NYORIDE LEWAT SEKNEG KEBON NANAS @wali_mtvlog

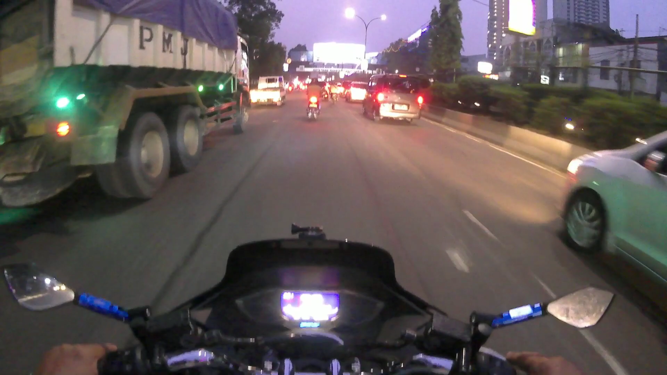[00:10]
Asik Baiklah teman teman, ya sore ini aku lagi di perjalanan nih ya Di kawasan,
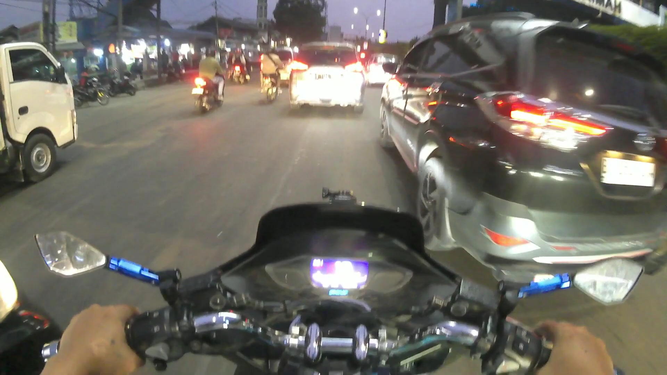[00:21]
masih di kawasan MH Tamer ini Kondisinya lumayan padat banget ini
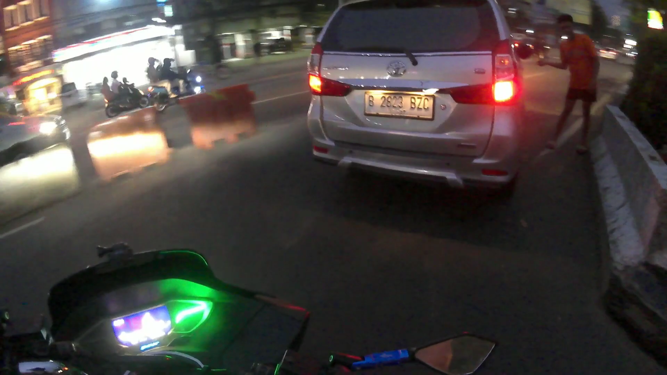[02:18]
Oke ini Perjalanan yang Sore yang asik Nah nanti aku mau Coba lihat kondisi di depan ya Di daerah kebonanas depan tuh Biasanya suka macet nih Jam-jam segini teman teman ya Karena di sisi kiri jalan ada Galian ya Ada galian Retivilisasi ya
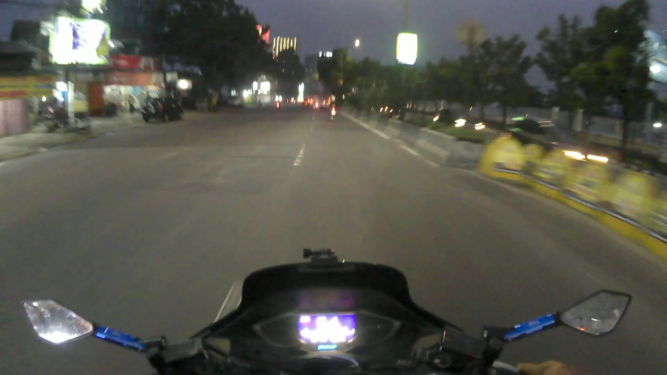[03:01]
Kalau lancar aku lurus Kalau kelihatannya ada mulai padat nih Di depan kurang lebih 200 meter Aku mau masuk gang ya Ambil ke kiri Oke teman teman Terima kasih yang selalu Kicun ya Mendukung channel aku nih Subset Pelan-pelan bertambah Unik Seti Oke aku jalan terus Alhamdulillah ya Pelan-pelan Cara pasti bertambah Dan ini
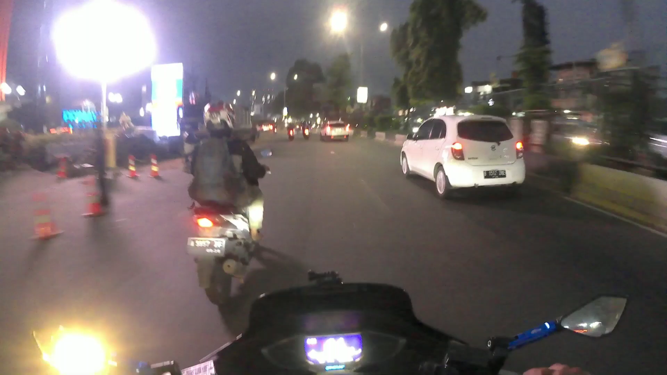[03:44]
Selalu menghibur pada Saat upload video Nah ini kawasan Kebon Anas teman-teman nih Kebon Anas Jam 6 sore Oke aku mau masuk Ke arah kiri ya Masuk Gang ini nih Jalan Seknek ya Seknek Sekretariat Negara Waduh Ini teaser helm G Season helm tuh agak Begerap nih teman-teman ya Kalau kebuka ya Lumayan terih mata
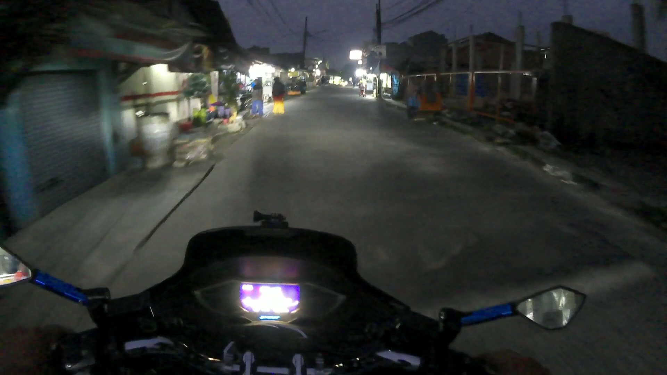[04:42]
Nah ini aku masuk Jalan Seknek teman-teman Sekretariat Negara Nah ini di depan nanti Banyak Tukang jajanan ya Jual jajanan Kulineran gitu Tapi untuk kali ini Aku gak jajan Soalnya tadi Aku habis dari Kawasan puncak ya Teman-teman Kawasan puncak Bogor Tapi aku gak Ini teman-teman
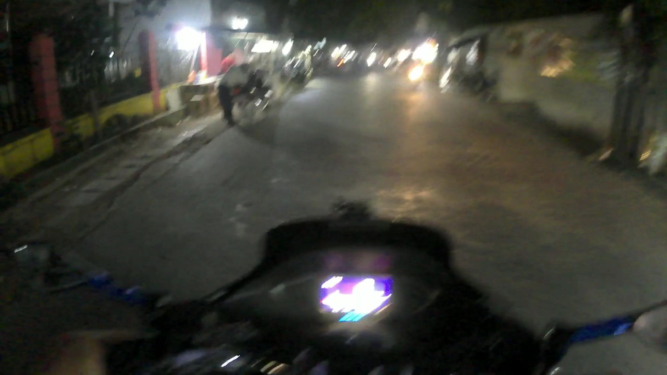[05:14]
Gak Gak nge-vlog ya Gak nonton disana Gak Cuman Cuman Ini aja Cuman konten
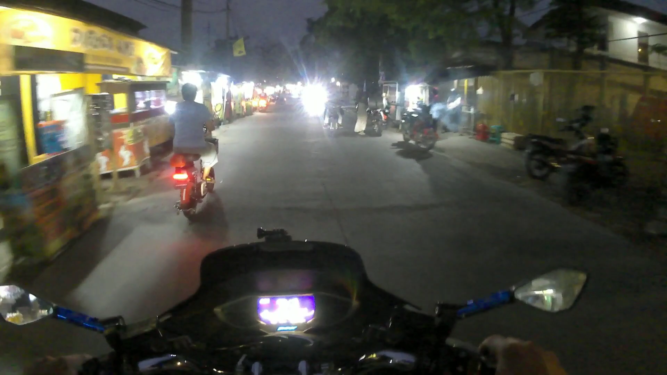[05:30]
Maksudnya gak Konten di jalan ya Cuman konten di lokasi Itu tuh Kopi sawah Kalau gak salah ya Nah nanti Mudah-mudahan Bisa secepatnya Aku upload teman-teman Ini sisi kiri ini Banyak tukang jajanan Macem-macem Lengkap lah pokoknya Kalau mau jajan-jajan Yang Domisili Atau Tempat tinggalnya Sekitar sini Saya kena Banyak pilihan
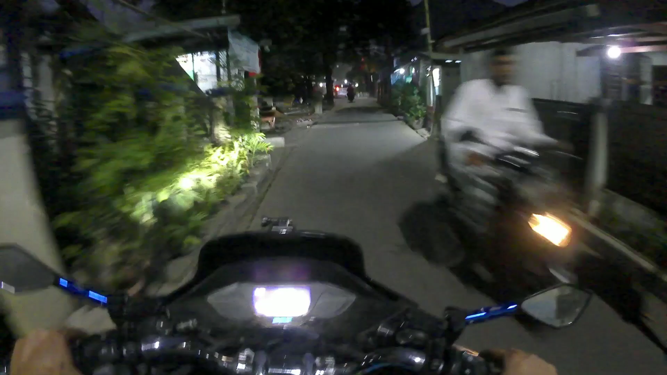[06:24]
Waduh Di depan ada mobil Kalau ada mobil Jalanannya Rada sempit ini Jadi Ya harus Mau gak mau Pasrah di belakang mobil Kalau gak bisa Mendahului ya Karena jalannya Memang pas-pasan
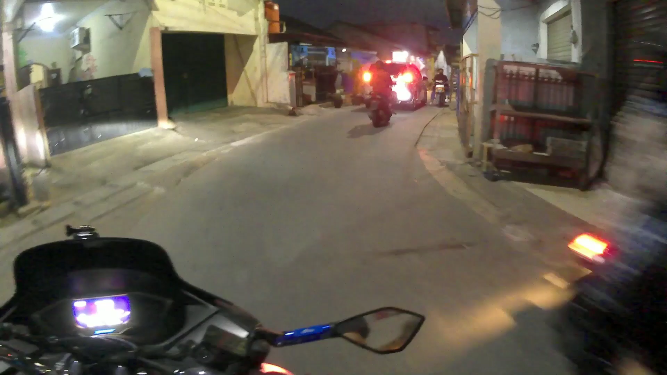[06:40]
Tuh Kecuali lagi beruntung Mobilnya mau masuk Ke dalam garasi ya
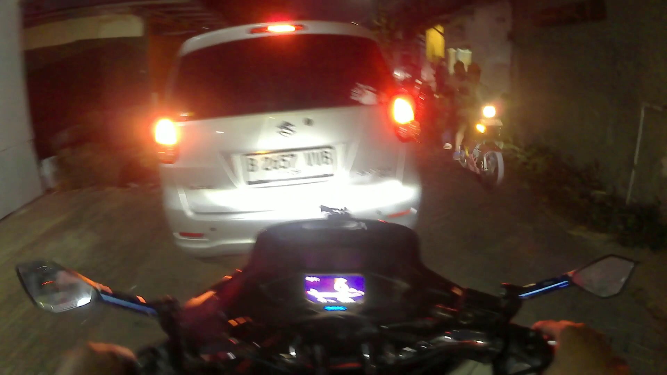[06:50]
Wah Alhamdulillah Diambil kiri Kan Termasuk beruntung tuh Jadi dia Ambil kiri Mobilnya Oke teman-teman Nih gang Ini nanti Tembusannya Di jalan Era Sunasait ya Jalan Jalan protokol Jalan protokol ya
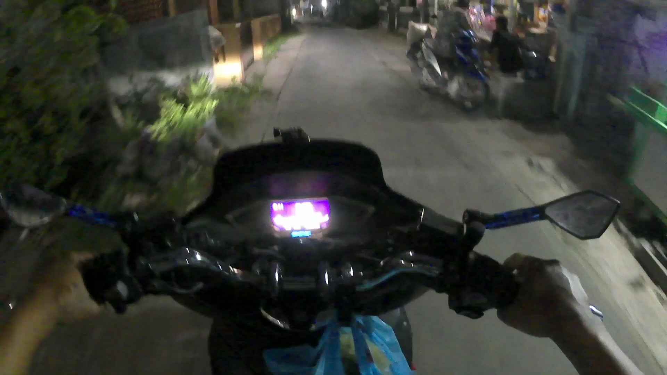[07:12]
Jalan protokol yang Mengarah Alam sutra Dan Cipete Cipete Ciledug Oke ini Helm aku Kepentok-pentok Belakang Soalnya aku juga Bawa gitar juga Teman-teman Baring gendong